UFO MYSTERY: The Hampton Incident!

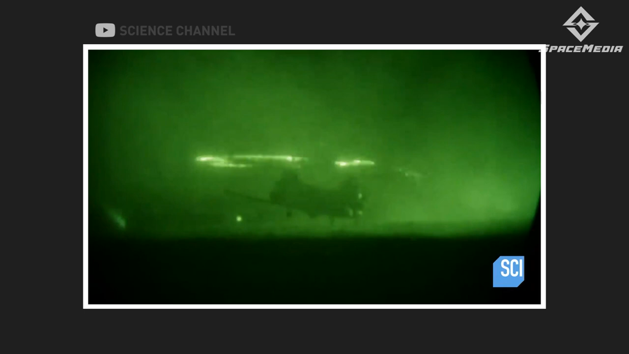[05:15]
It then creates colors like a laser going back and forth repeatedly, matching the description of the sequenced lights from the UFO sighting.